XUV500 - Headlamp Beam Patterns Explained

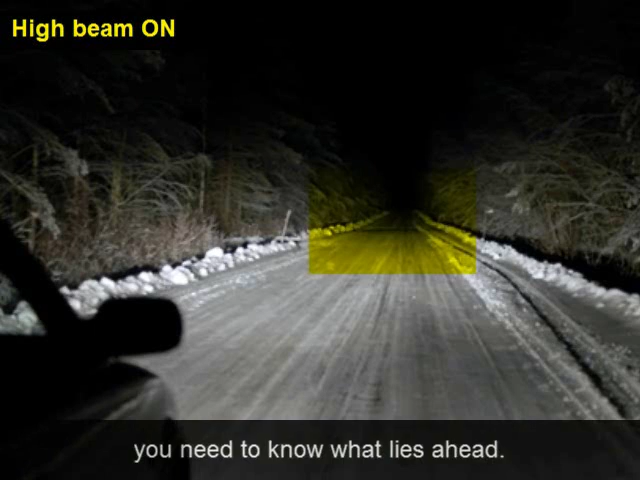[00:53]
In this figure you can see that the light is equally distributed on the right as well as
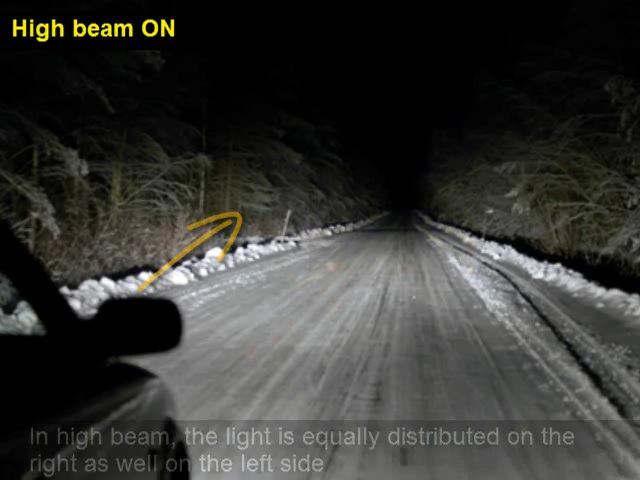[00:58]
on the left side as we have symmetric beams in high beams.
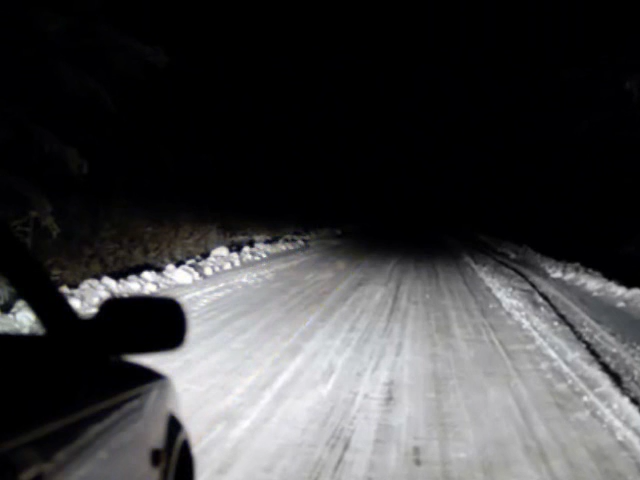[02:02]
the reach would be more as compared to the other lane. On the right side, the dark zone which you see is because the light from the right headlamp is dipping downwards. In a way, it is much more safer for the driver inside the oncoming car as the bright light does not hinder his visibility.